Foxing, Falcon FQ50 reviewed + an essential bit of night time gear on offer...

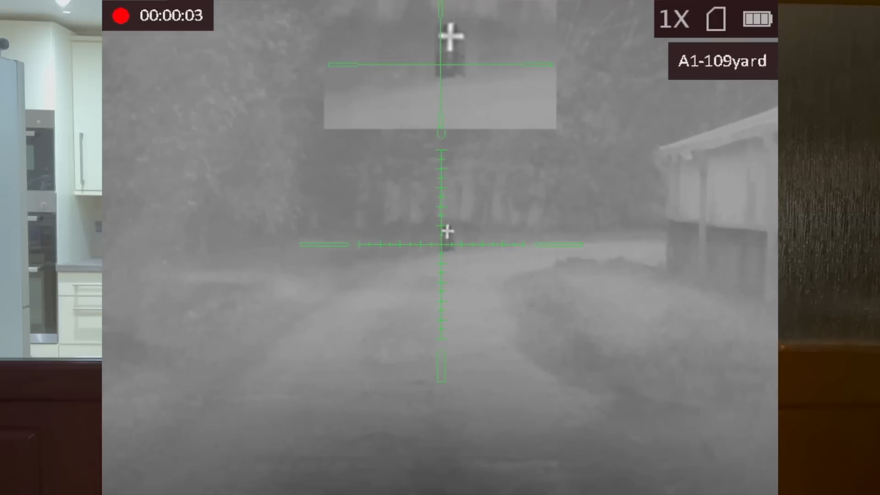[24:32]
that still shows up a perfectly nice cross for you to be able to zero on and
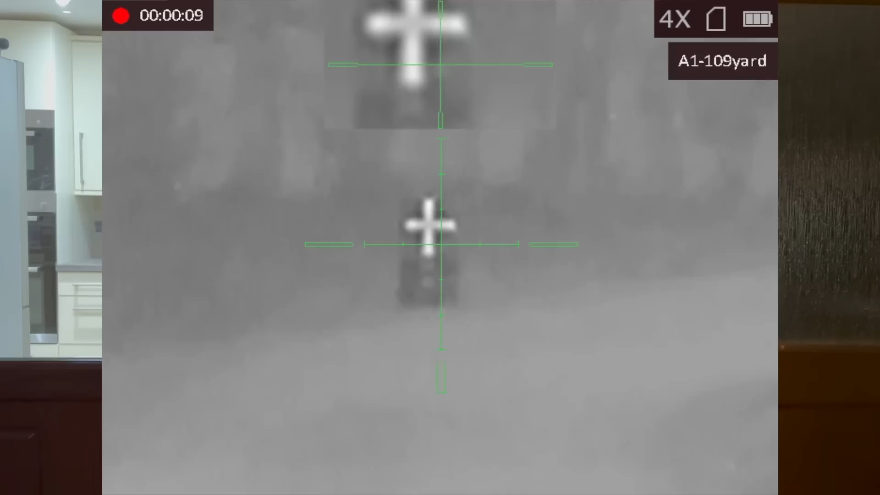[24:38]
the other thing you'll need to do is make sure you tilt that
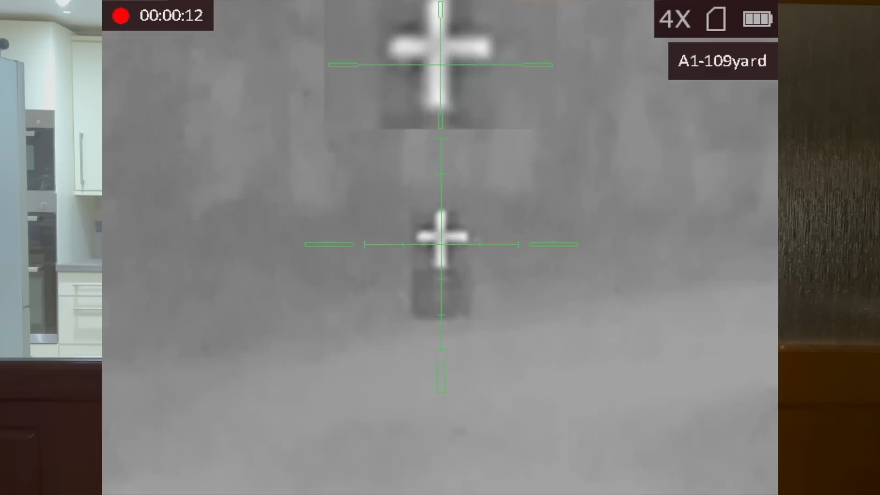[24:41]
cardboard box back a little bit that little bit of angle will significantly increase the rate in which the